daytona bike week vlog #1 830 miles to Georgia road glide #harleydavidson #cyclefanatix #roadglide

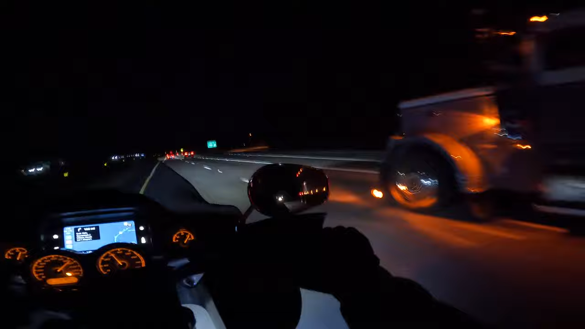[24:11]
...128 miles to go. Man, we're rolling like 85-90 the whole way. Alright. We got about another 90 miles. We're gonna take the last stop now and refuel,
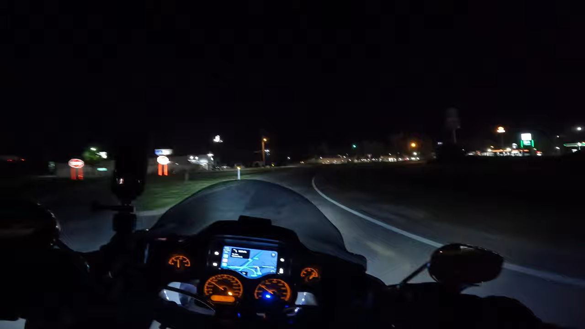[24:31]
stretch out the legs, and push another about hour and 15 minutes to Rob's house.